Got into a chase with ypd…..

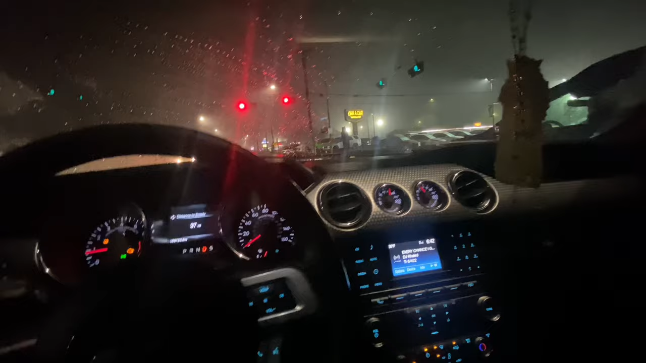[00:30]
You know, like and subscribe for this video. Bro, this is 6 in the morning. Look how it is. It's all foggy. Damn. It's pretty fun. Like, driving in this time is pretty fun. Like, let me know if you like driving at this time. It's pretty nice and like, relaxing, you know?